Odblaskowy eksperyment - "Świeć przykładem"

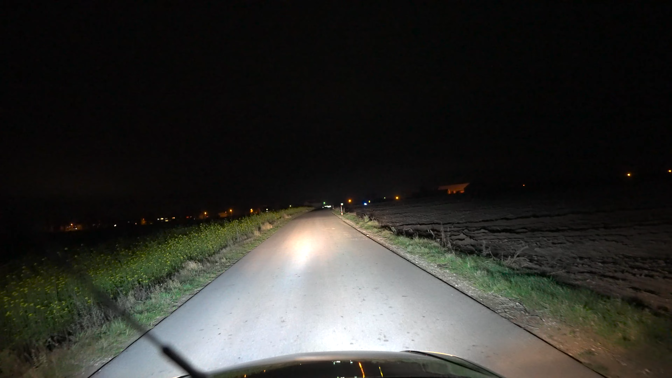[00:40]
Jedna grupa jest oznakowana w pełnych kamizelkach, druga z elementami odblaskowymi. Trzecia grupa młodzieży jest nieoznakowana. Zbliżamy się do słupka, który wyznacza nam 200 metrów od młodzieży. Widać już młodzież, która jest oznakowana w kamizelkach. Częściowo widać elementy odblaskowe. Natomiast nie widać młodzieży, która jest nieoznakowana. Znajdujemy się w tej chwili 150 metrów od młodzieży. Dalej zwracam uwagę na to, że grupy młodzieży nieoznakowanej nie widać.